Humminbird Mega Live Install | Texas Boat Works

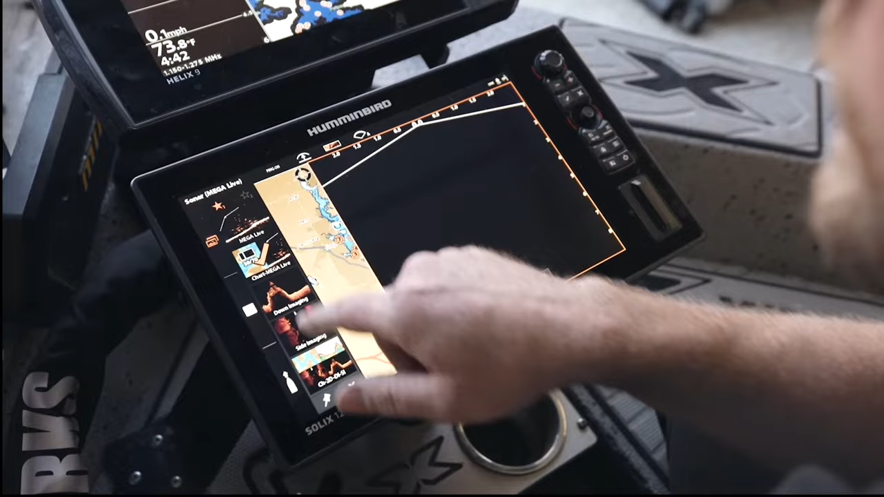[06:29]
pretty efficiently for you waypoints all all share everything's networked together there's four of them that